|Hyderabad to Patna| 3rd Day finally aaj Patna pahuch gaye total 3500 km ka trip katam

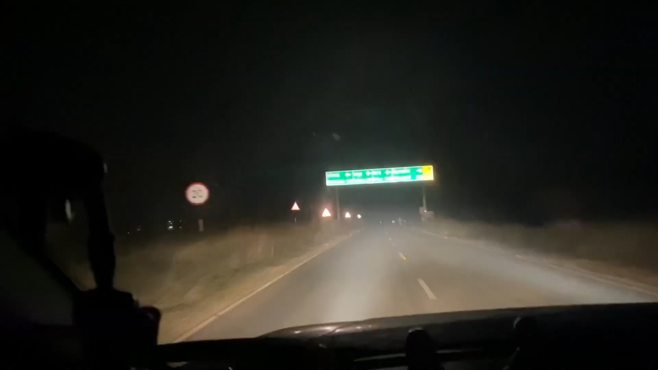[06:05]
और अब हब लोग फाइनली बिहार बेंटर कर चुके हैं जैसे कि आप लोग देख सकतों बोर्ड को पट्टा दिखने
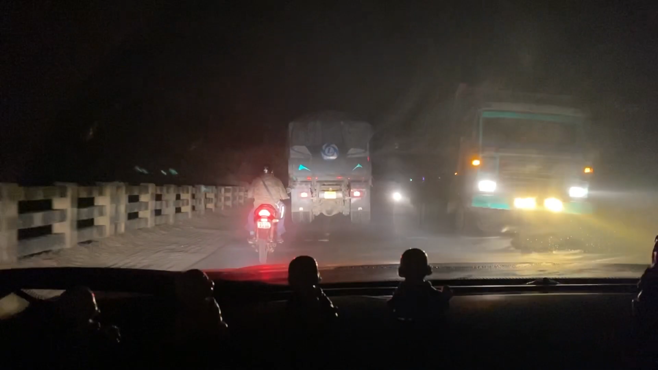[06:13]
लगाया रात हो गया था अब लोग को आते आते
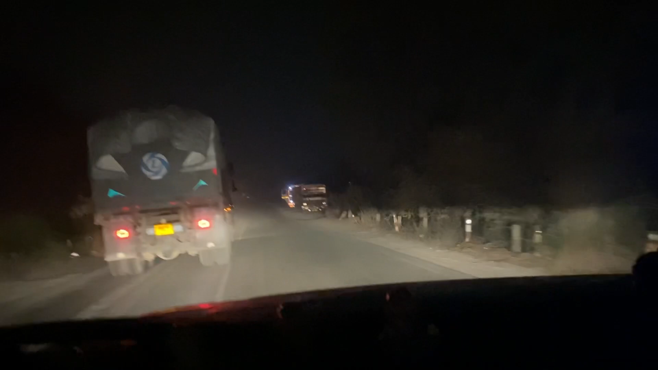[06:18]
साथ बज गया था और
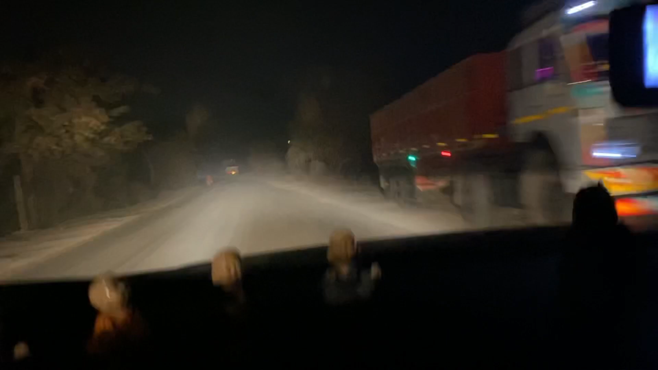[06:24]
बिहार बे तो आप लोग जब
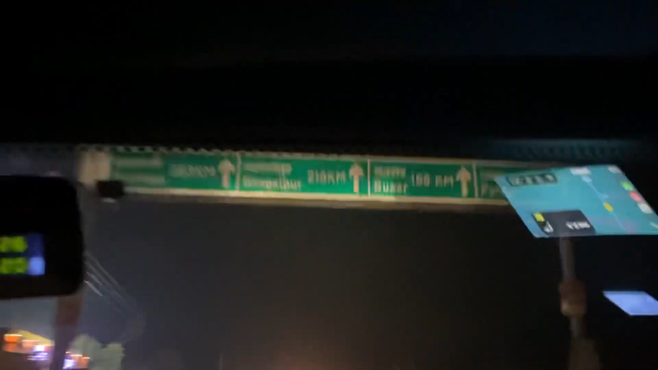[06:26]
भी कहीं से आओगे तो अशा लगेगा
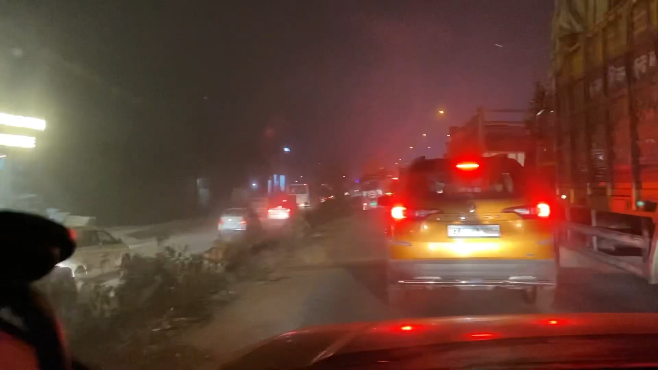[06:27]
कि बहुत ही जाब में फस गया हो इस्पेसली अगर अब बक्तियार को साइड से वाले टोल पास आये हो तो
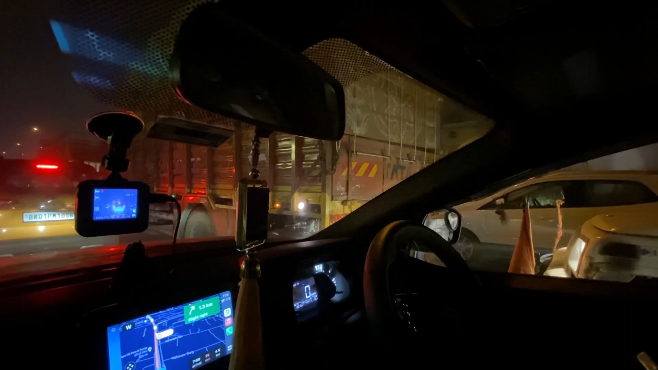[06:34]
और हम लोग भी बहुत गद्दा जाब वहां फस गया थे